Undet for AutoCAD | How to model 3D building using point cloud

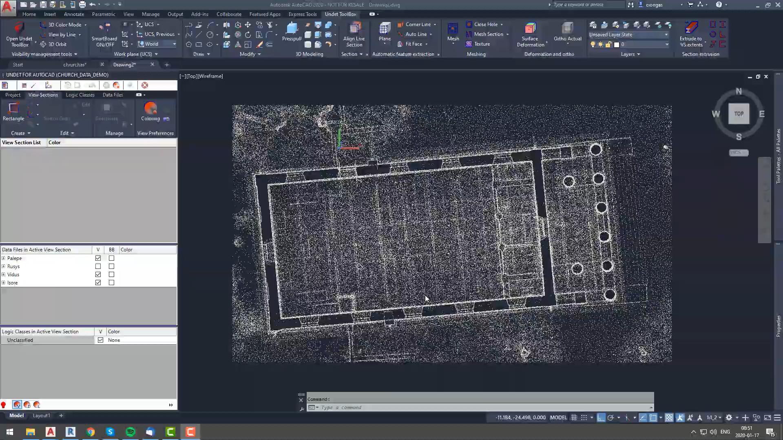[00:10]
Here we have undet project of a fairly regular rectangle shape church which is perfect for basic 3D modeling demonstration.
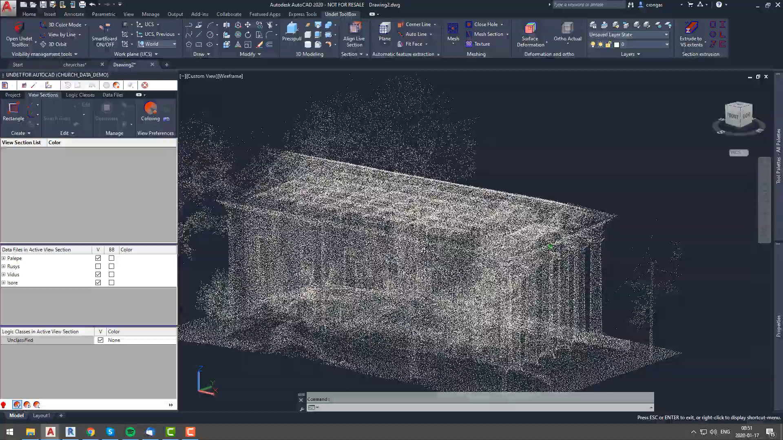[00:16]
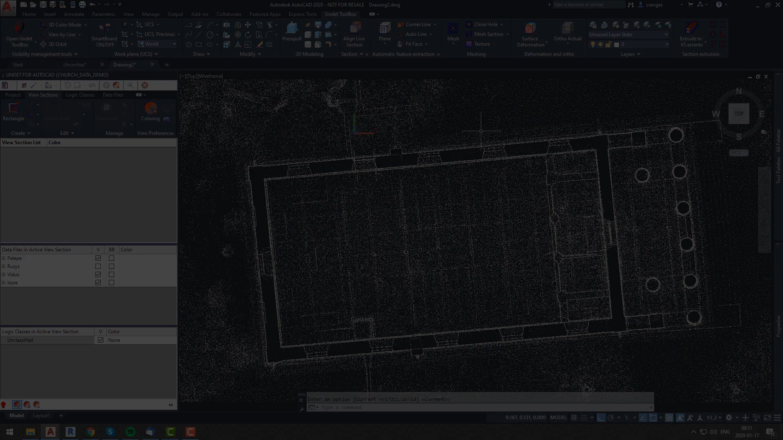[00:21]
We will start from building walls.
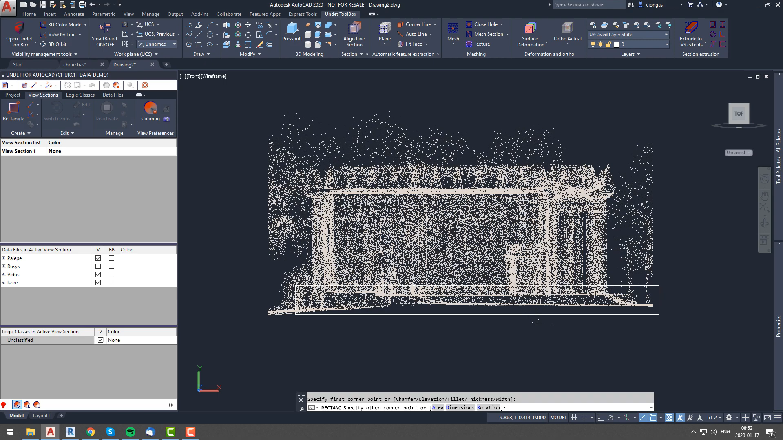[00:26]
To draw walls, we will create view section throughout whole building.
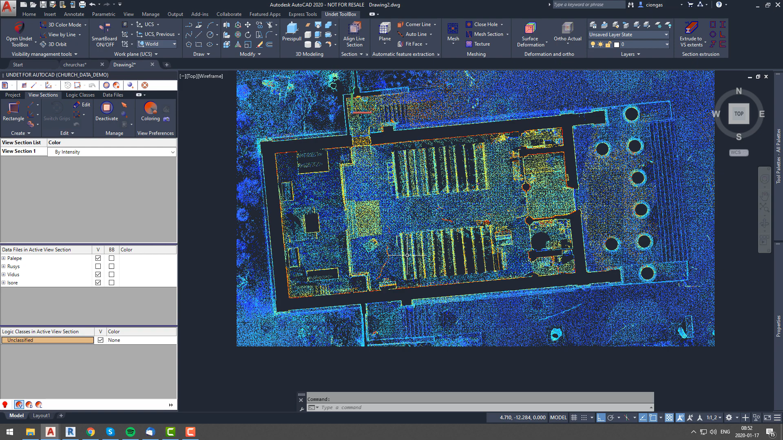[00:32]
This section should be a little bit above floor level. Since our building only have one level we will draw all external walls at once.
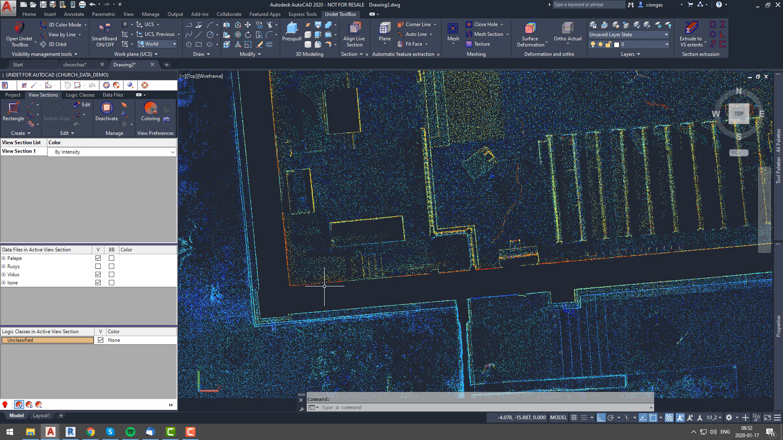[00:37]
Then we will create UCS so that our walls will be perpendicular.
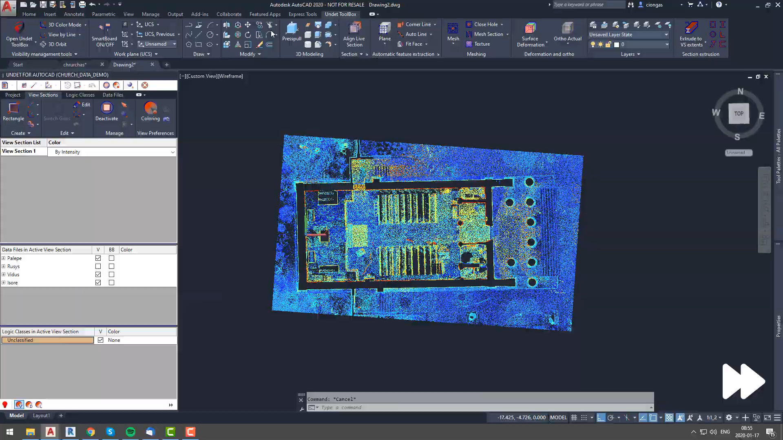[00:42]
After you make yourself a section, simply follow outline of external walls.
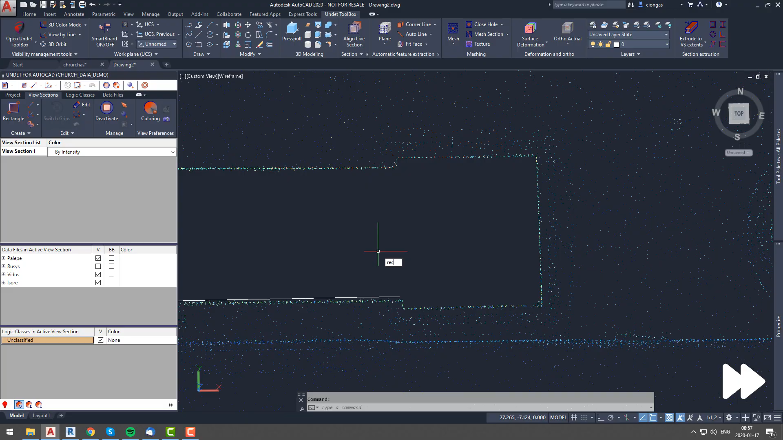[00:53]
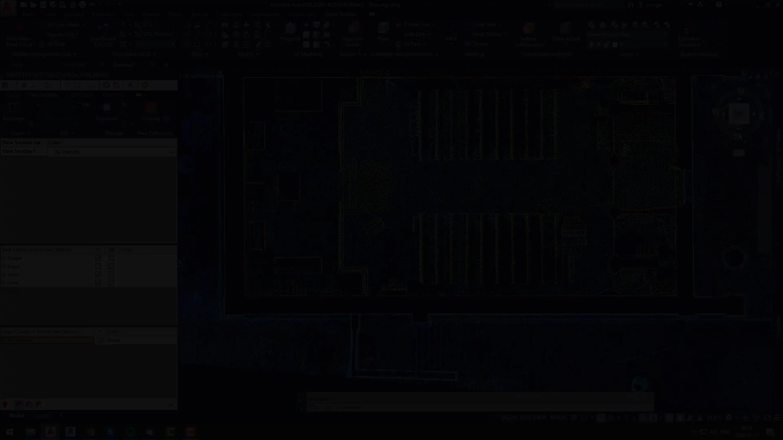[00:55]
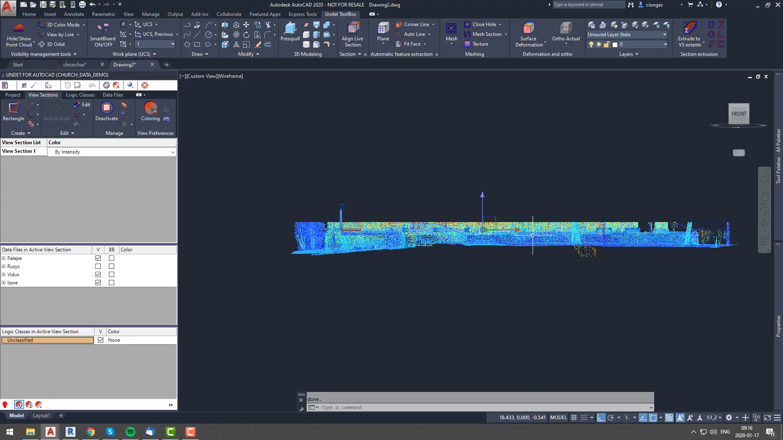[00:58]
Once we complete drawing walls we will adjust elevation value of building walls and place them to correct position.
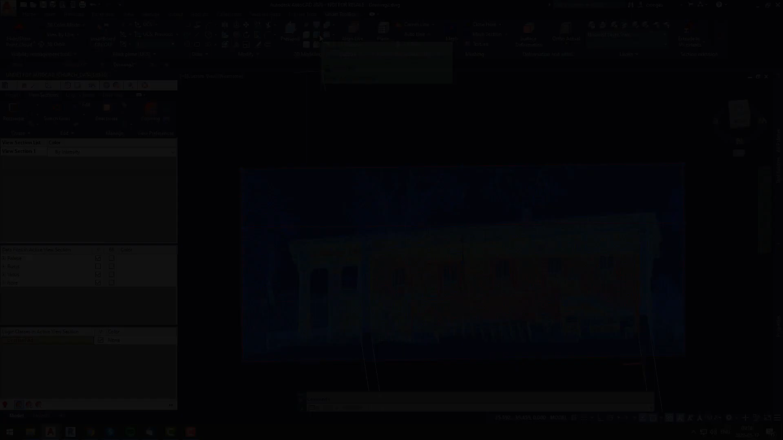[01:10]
After that we will use 3D modeling tool and extrude them to correct height according to point cloud information.
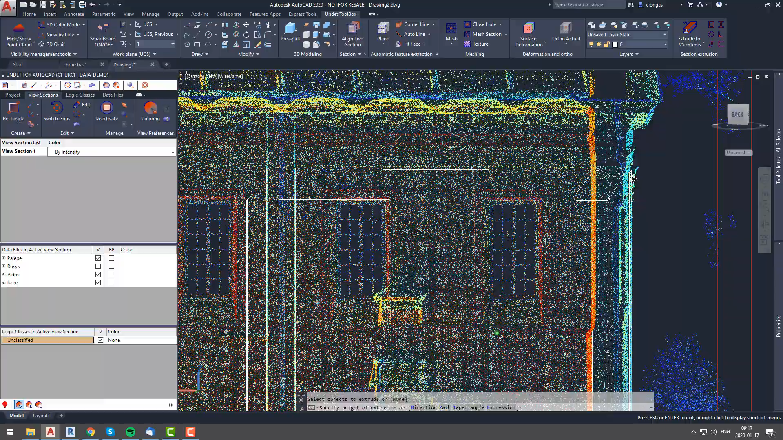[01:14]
So easy part is done, and now we have our model walls.
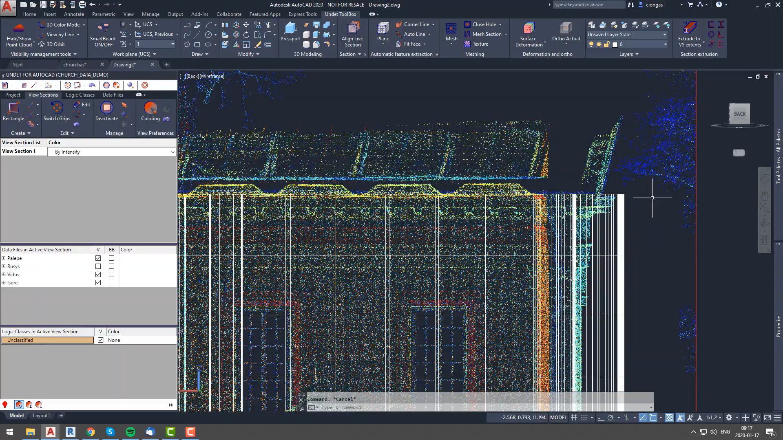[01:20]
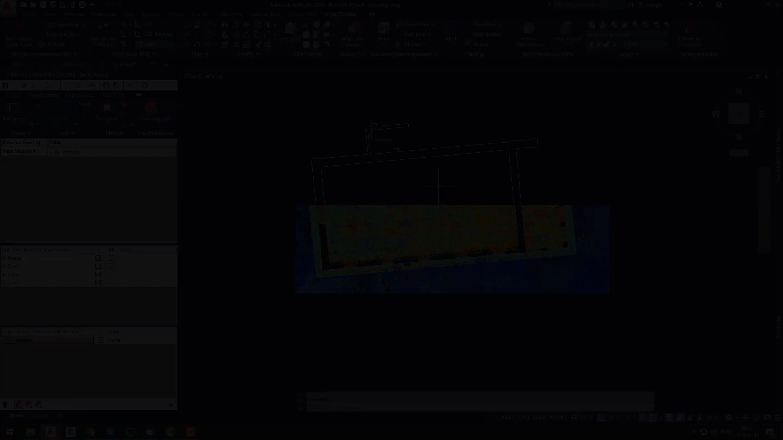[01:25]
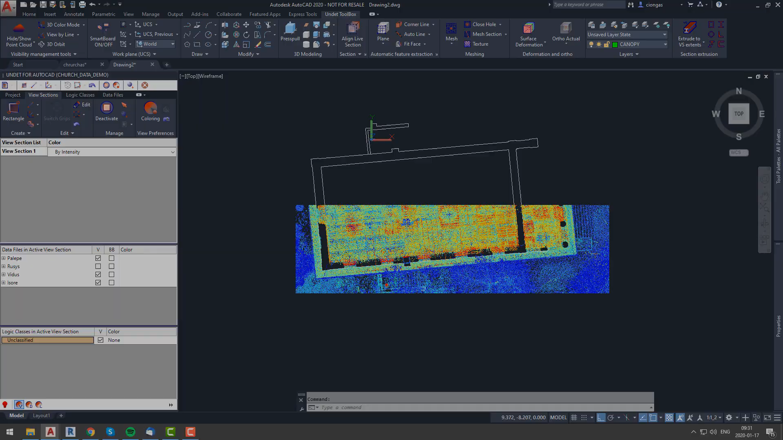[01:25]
We will apply realistic view to see how our modeled walls look next to point cloud data.